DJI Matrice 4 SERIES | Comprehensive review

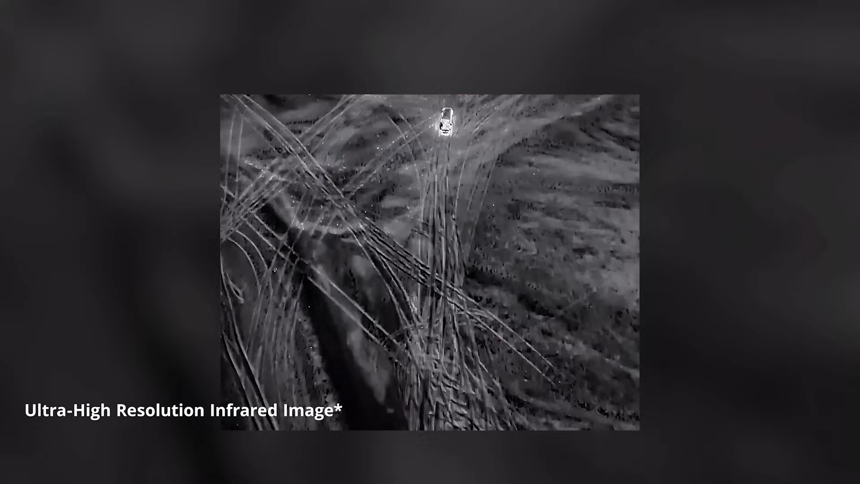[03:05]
which does increase resolution four times to 1280 by 1080 in both picture and video mode.
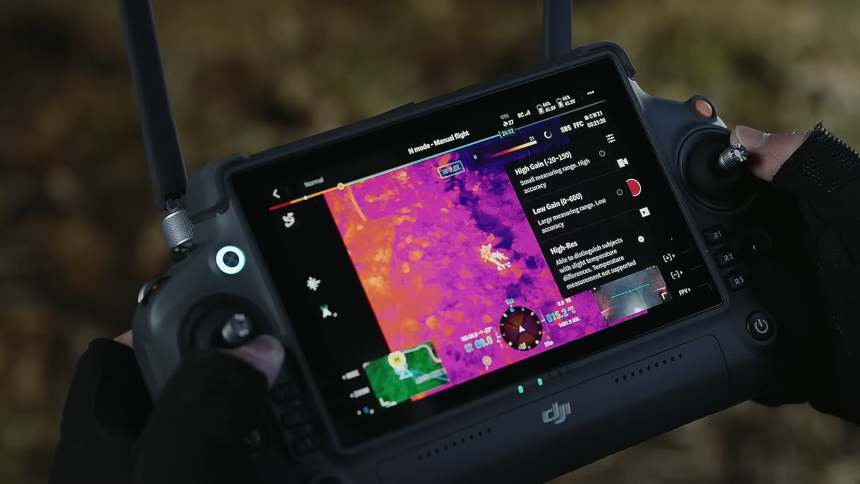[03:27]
and a high definition resolution imagery
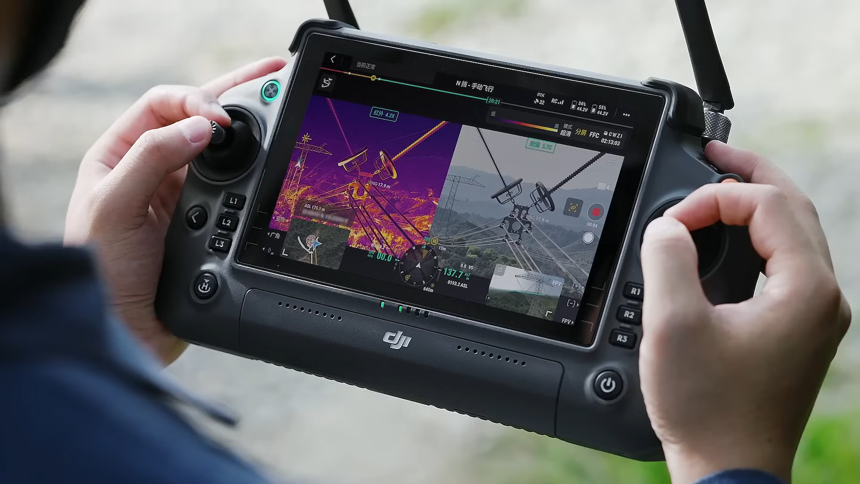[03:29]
in real time on your remote controller,
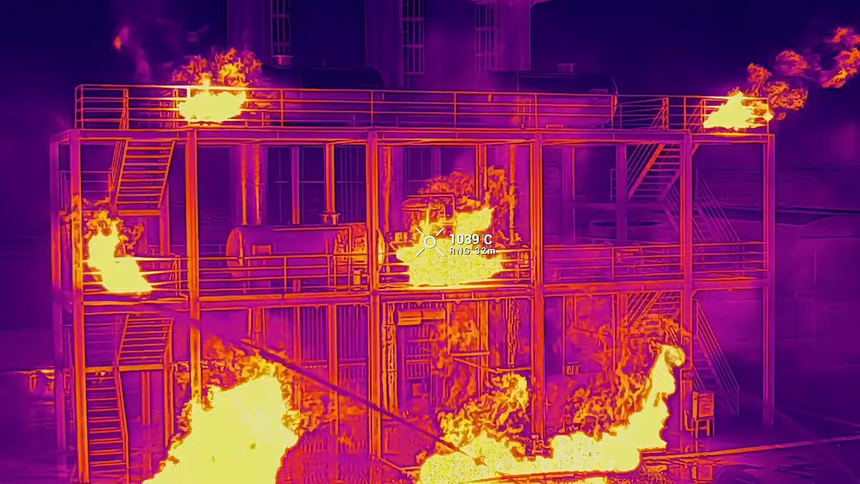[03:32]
On screen: spot 1039°C
it's important to note that the best option
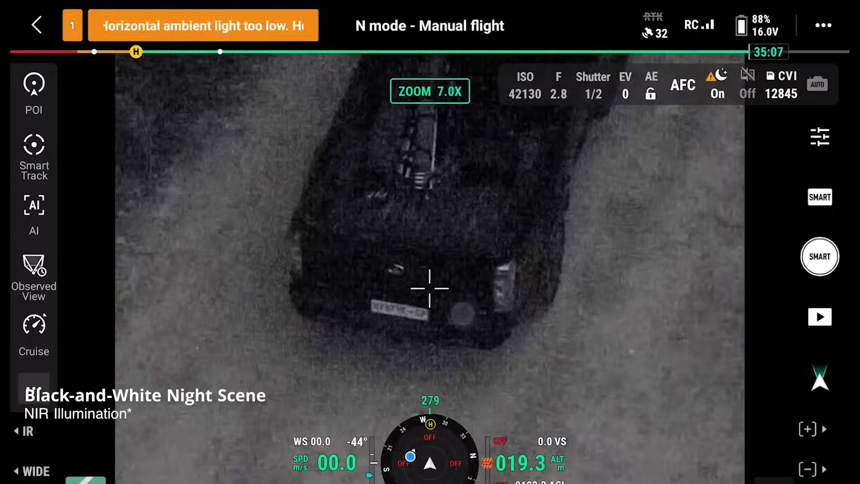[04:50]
Nighttime features have a full color scene model and you're going to be able to utilize the NIR light and black and white mode for clear images and dark environments.